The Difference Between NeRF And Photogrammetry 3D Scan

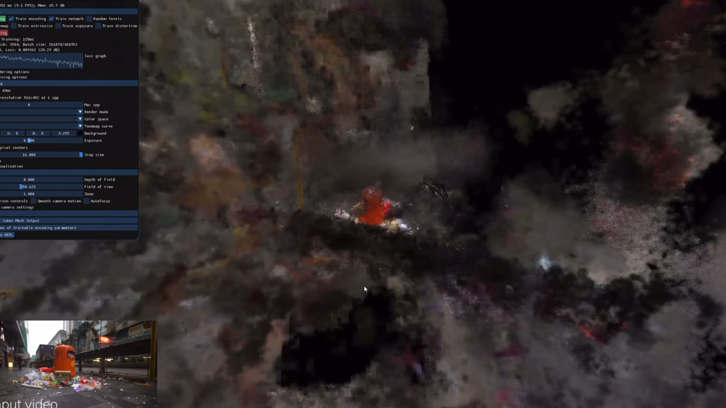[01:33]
The radiance field has learned and can guess what an object would look like from any angle and renders the image you see on your screen.